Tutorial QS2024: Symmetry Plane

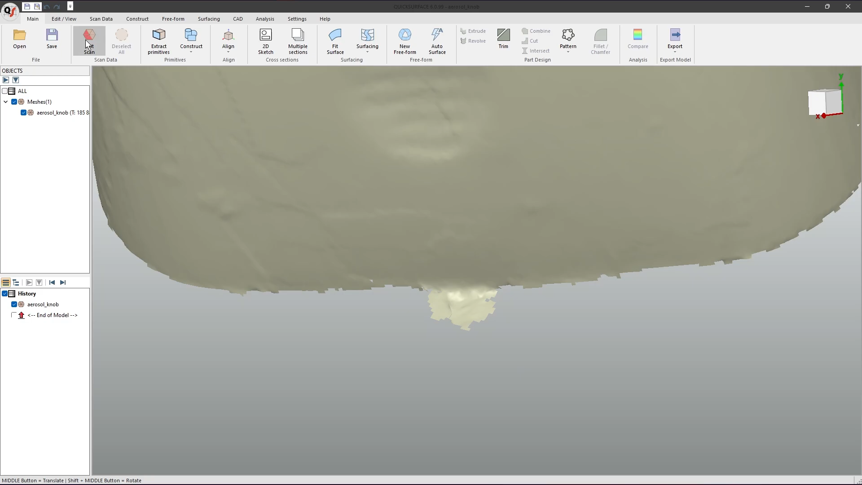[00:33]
We do this by going to edit scan, selecting the paintbrush tool and dragging over our mesh.
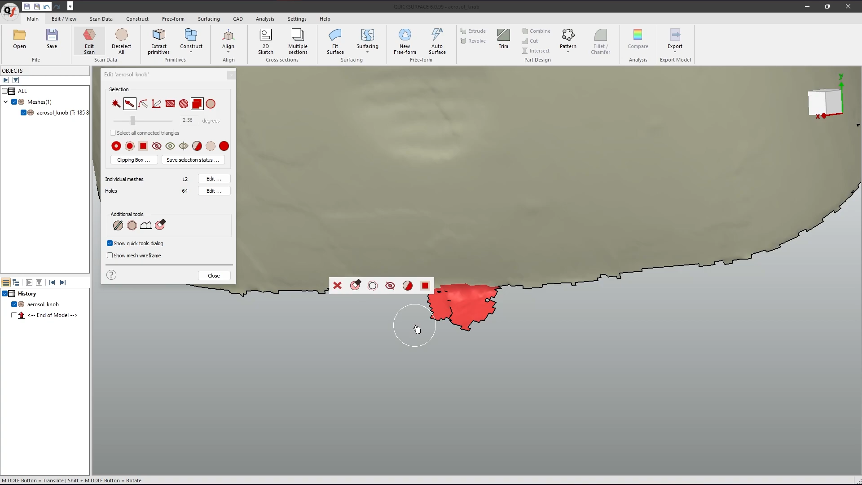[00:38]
We then click this button to hide our selection.
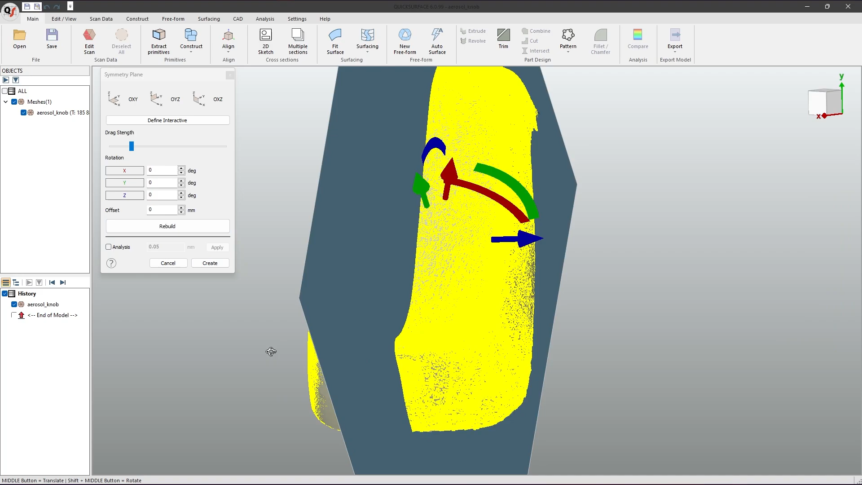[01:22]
For more specific data, you may wish to manually adjust your symmetry.